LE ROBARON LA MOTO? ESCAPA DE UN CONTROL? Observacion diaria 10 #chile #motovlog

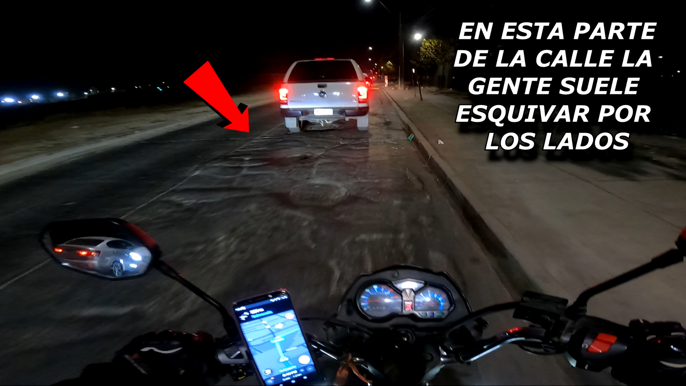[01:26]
En esta parte de la calle La gente suele esquivar por los lados Así como lo hace el tonto de turno
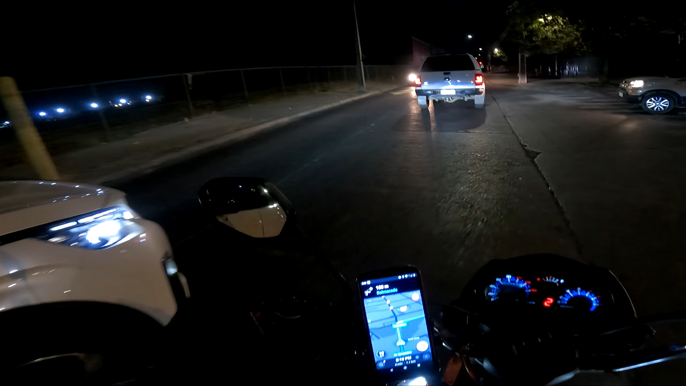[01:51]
Pero por qué tanto retraso No me ve Estoy al lado Es literal hermano Ya weonado Digo ya En el suelo hay como Un pozo de mierda Y todo ese claro El loco lo esquivó Entiendo Pero ya después está
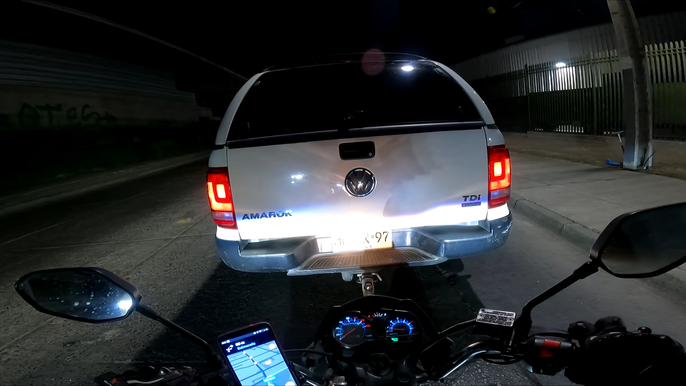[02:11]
Pasando encima mío Por qué mano ¿Cómo se puede ser tan saco? ¿Y el dinero qué es?
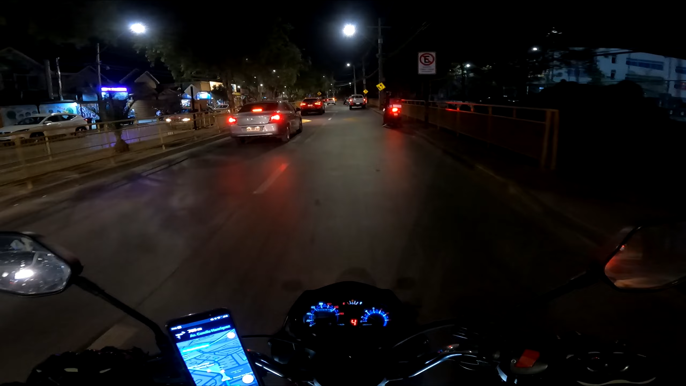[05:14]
Ah, quiso evadir el control. Pero no es control esto. Mano, se cagó todo el delivery, weón.
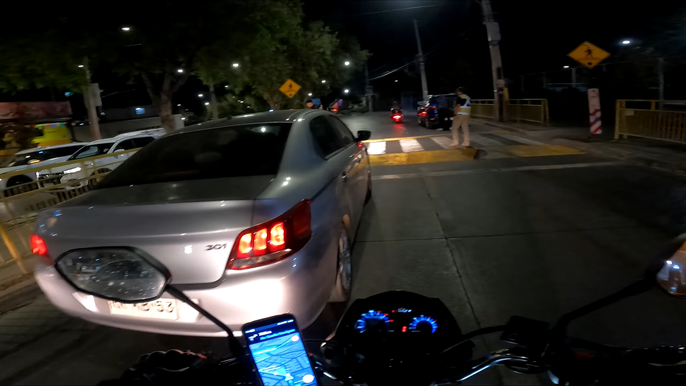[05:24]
O si es control. Weón, me cagué todo porque pensé que le habían robado la moto o algo así. Pegó mega vuelta, weón, weón. Dije, me lo como de frente. Encuentren el error.